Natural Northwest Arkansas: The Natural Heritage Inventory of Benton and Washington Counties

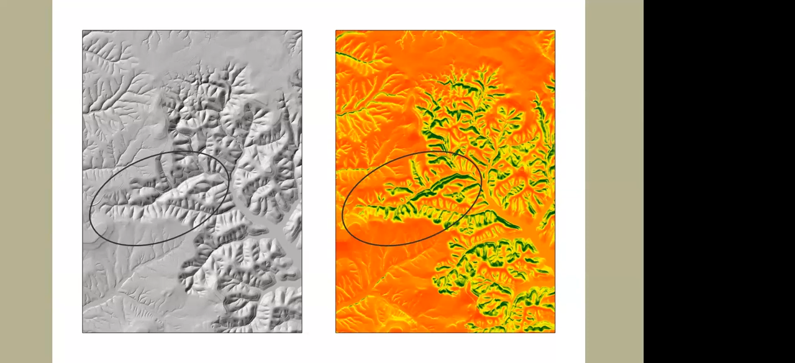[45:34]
which is at both the walton preserve and the um devil's eyebrow and it's a it's absolute hot spot for rare species i mean there's so many rare plants in here uh it's just truly truly remarkable and this is that same
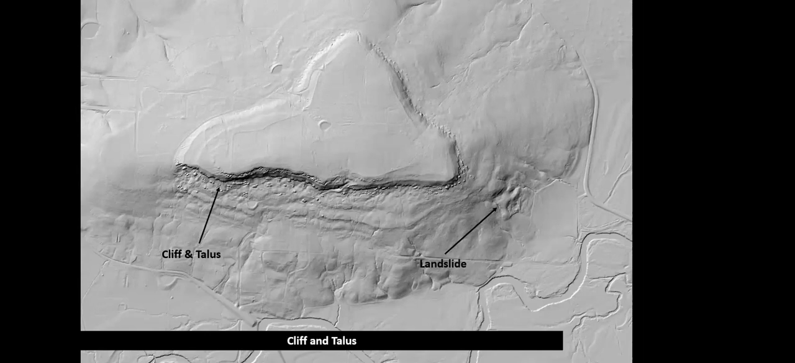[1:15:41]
no one would ever knew it it was there but um you know you can see it on this this image that's kind of neat and it's amazing with the lidar how many landslides especially in the boston mountains there are and it's neat um this is an area of the white river hills and you can see from the lidar uh a lot of cliffs up there that you might not these don't even really show on the topographic map
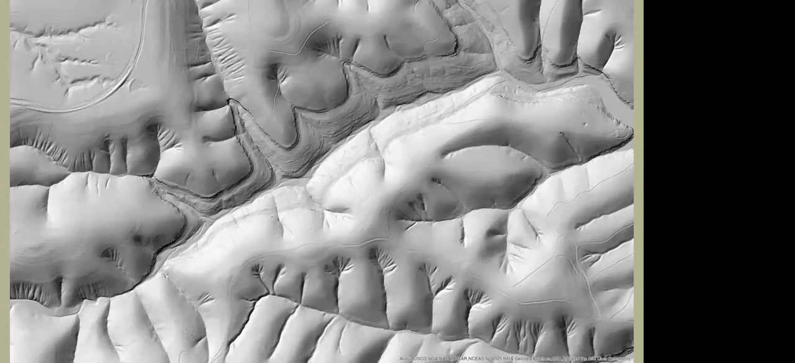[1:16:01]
um maybe one the most major cliffs up there might show but otherwise you can't detect them and we can go in now we did a lot of cliff mapping related to this project uh we did not complete all of the counties um we hope to do that but there are so many cliffs and the lidar is so informative that is just months and months and months of work to digitize these but we can do it super accurately and it's really really
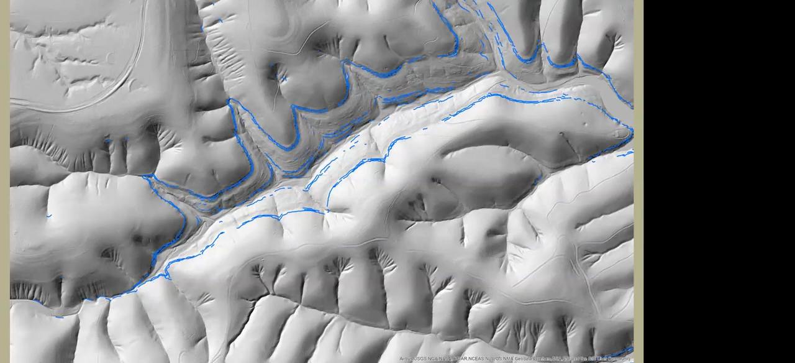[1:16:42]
been a game changer for finding rare species of plants that live on cliffs and other things and you know i'm sure the rock climbers love this lidar too because you can see all kinds of stuff they didn't know was there um we mapped those historical prairies we also have the blade map so glades were mapped
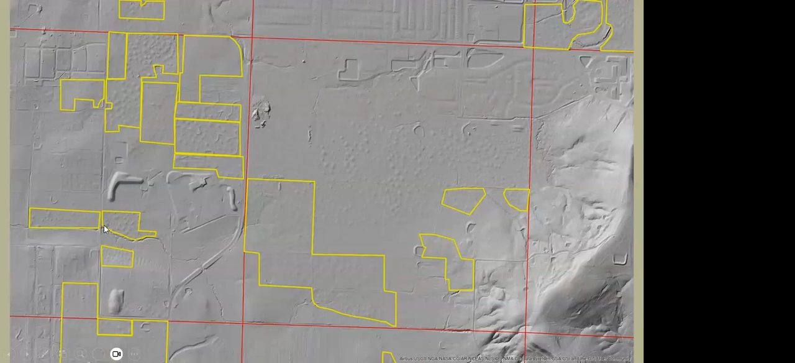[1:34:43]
this area here if you hope you all can see my cursor on this recording this is the area by the west side water treatment plant that is today forested but you can see in there all those pimple mountains that was one time wet prairie then it is now wet flatwoods but it's too dense that needs to be
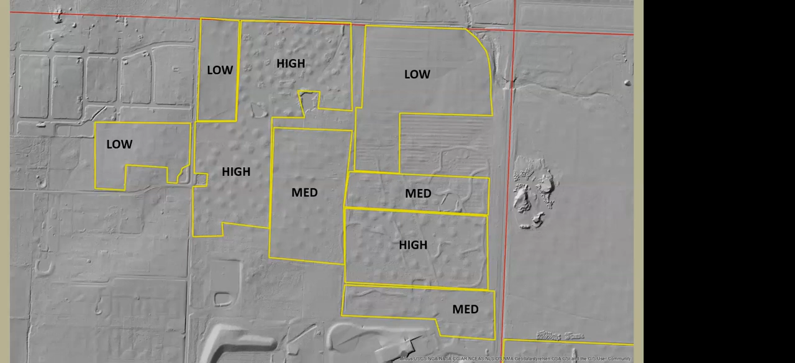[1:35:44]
highly restorable um sort of restorable and low is probably marginally worth the effort uh at this point but when you see in the full high mounds it's not uh guaranteed but more likely than not it's in a little more restorable site
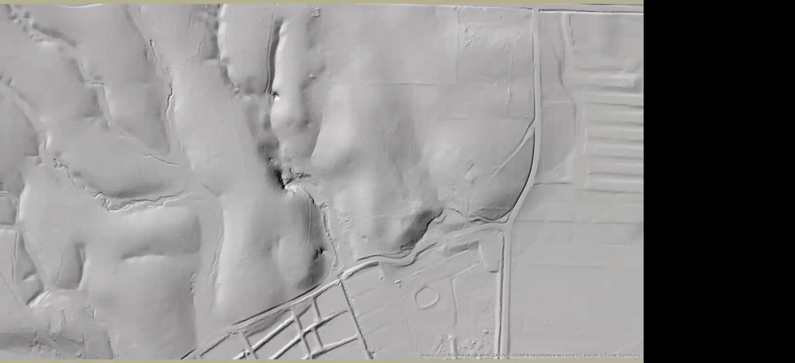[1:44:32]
uh the lidar has broken the lid off the finding caves and karst features this is a known site this is logan cave national wildlife refuge but allows you to see things that you can't see otherwise through the trees you can see sinkholes you can see of course cliffs and cave mouth this spring emerges there but then there's other sinkholes that our staff didn't know existed
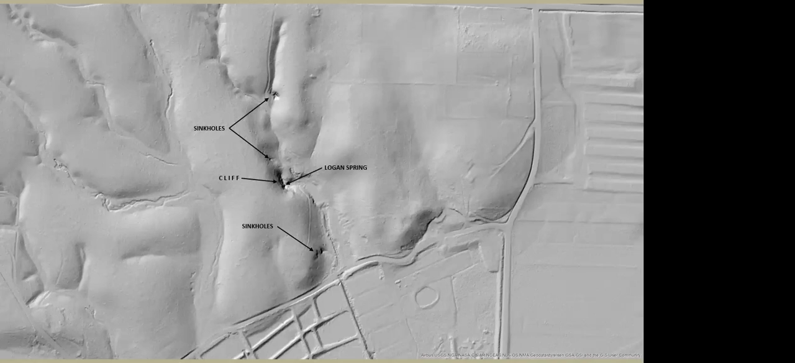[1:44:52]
but they were under the trees there um you can see them with the lidar but there's literally hundreds and hundreds of these that no one knew about here's a cool place on spavanaw
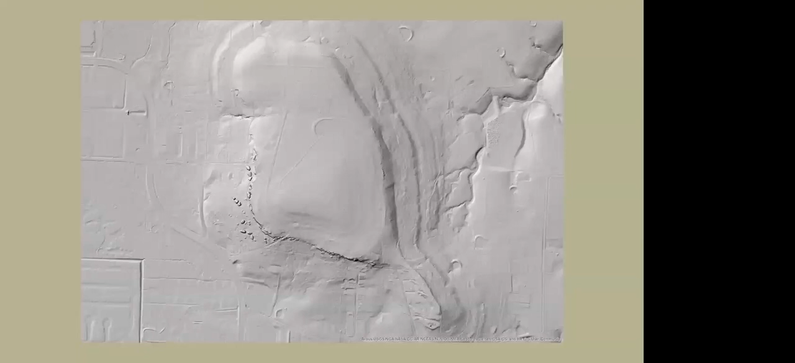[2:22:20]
big chunks of rock broken off and that's probably where those 1890s collections were made and there's another specimen from there